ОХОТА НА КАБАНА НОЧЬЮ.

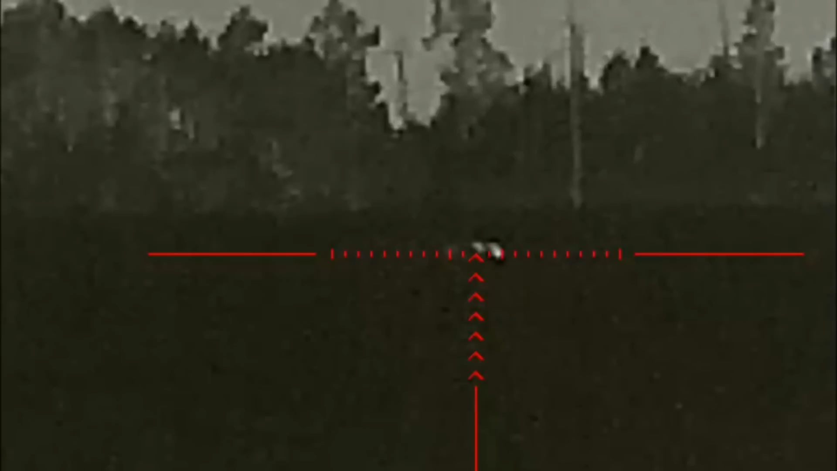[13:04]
Расстояние очень большое, метров, наверное, 500.
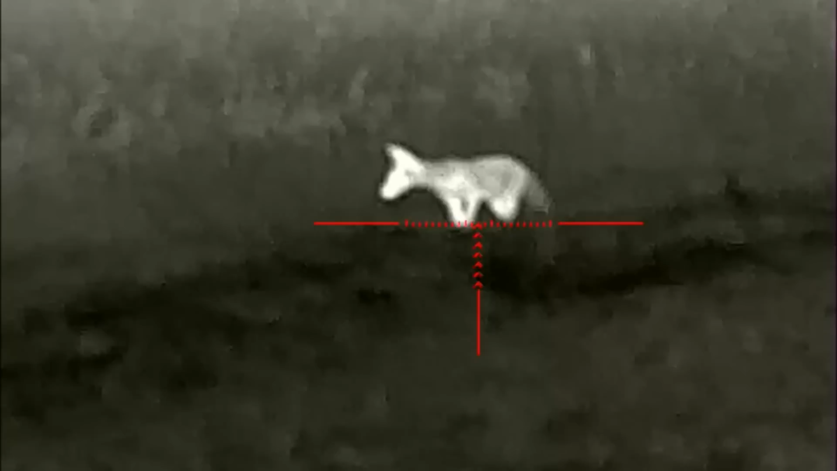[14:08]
на Андрюху выходила лиса. Видите кадры?
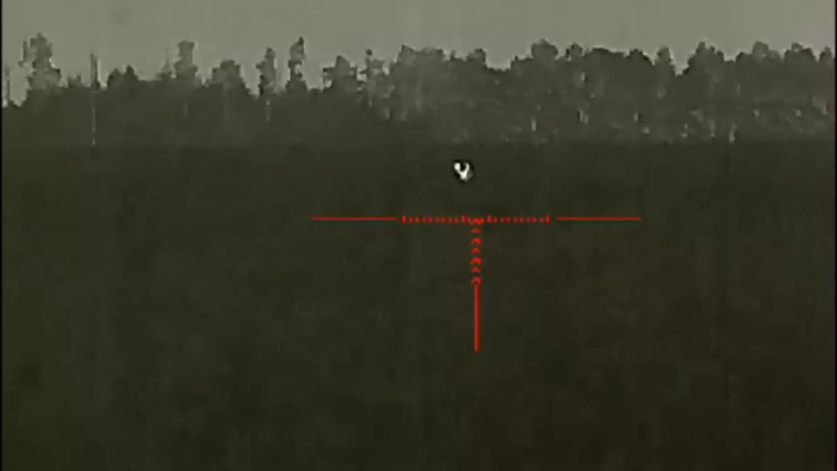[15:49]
А потом, в конце концов, на Андрюху, ребят, вышел кабан. Он бахнул. Потом мы долго и упорно добирали подранка, ребят.
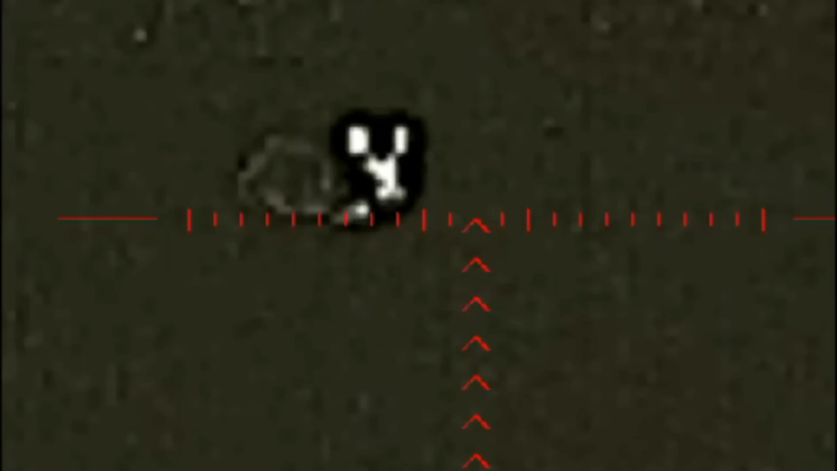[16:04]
Время ушло очень много. До утра искали, в принципе, можно так сказать. Оставались, ждали до утра, потому что ночью пошли по следу. Особо не видно, местами там снег есть, местами снега нету, поэтому так долго пришлось возиться и искать.